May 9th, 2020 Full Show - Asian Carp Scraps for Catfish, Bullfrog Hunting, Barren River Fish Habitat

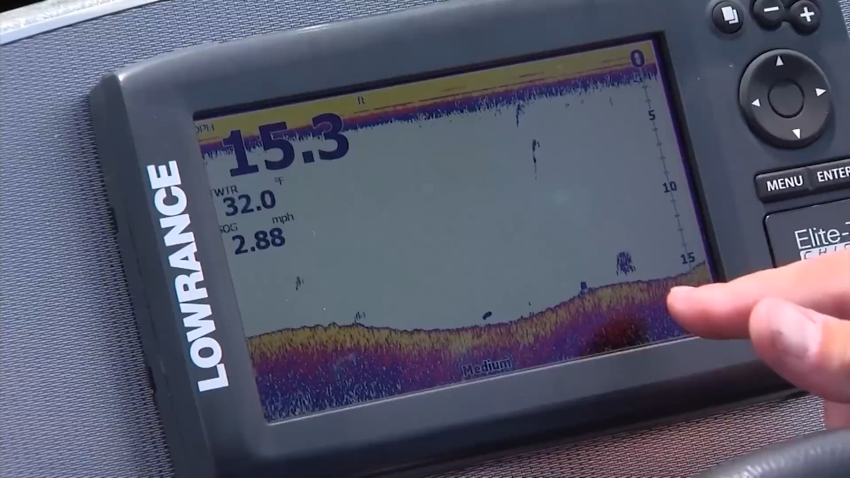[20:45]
On screen: depth 15.3 ft, water 32.0°F, speed 2.88 mph
fish are actually locating when we get that good habitat on the ground and we get fish using those locations and